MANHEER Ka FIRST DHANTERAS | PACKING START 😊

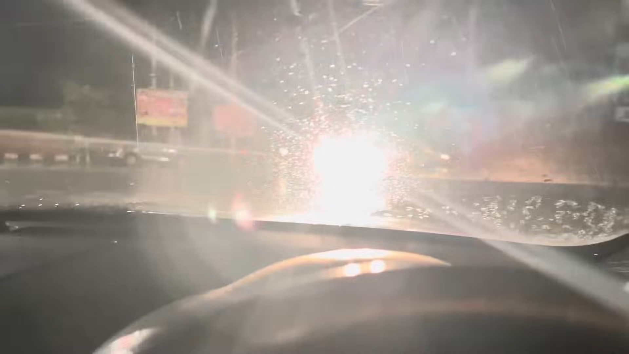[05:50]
देखो हाई बीम रख के आ रहे हैं भाई जी। इन्होंने शायद पता ही नहीं होना कि हाई बीम कुछ होता है, बोले सीखे ही नहीं